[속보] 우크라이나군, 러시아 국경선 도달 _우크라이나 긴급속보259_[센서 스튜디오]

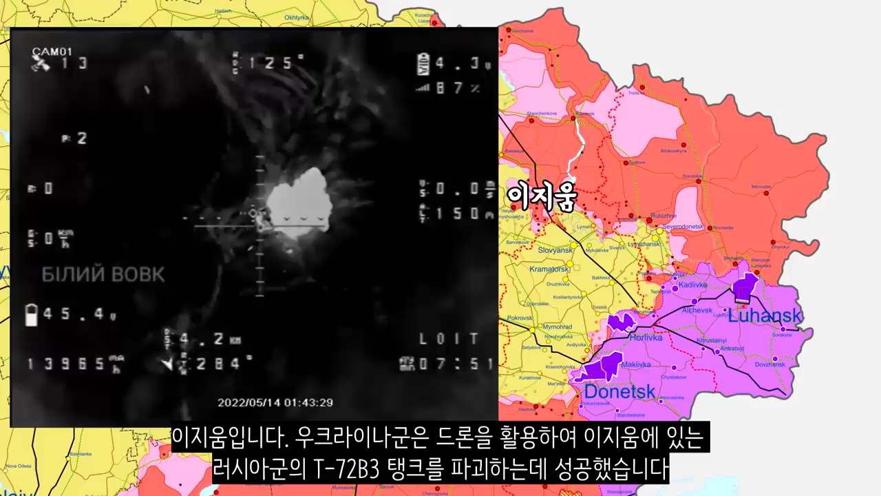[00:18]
이지움입니다. 우크라이나군은 드론을 활용하여 이지움에 있는 러시아군의 T-72B3 탱크를 파괴하는데 성공했습니다.
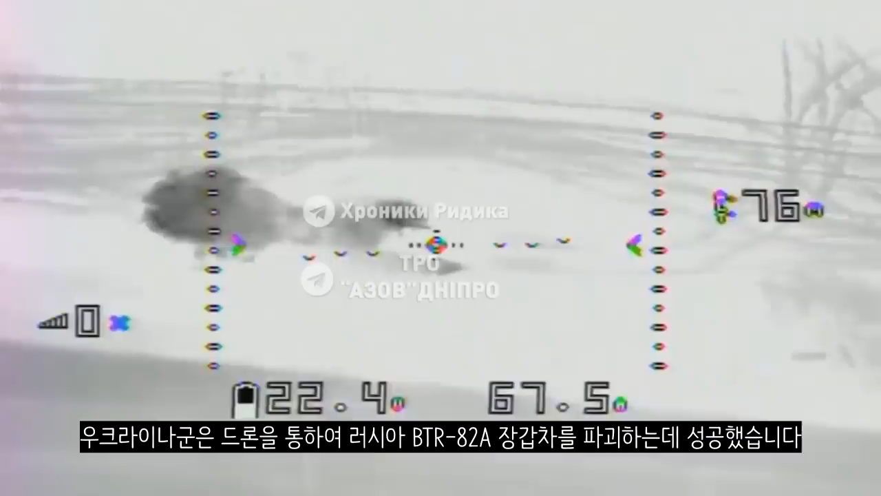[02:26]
우크라이나군은 드론을 통하여 러시아 BTR-82A 장갑차를 파괴한 데 성공했습니다.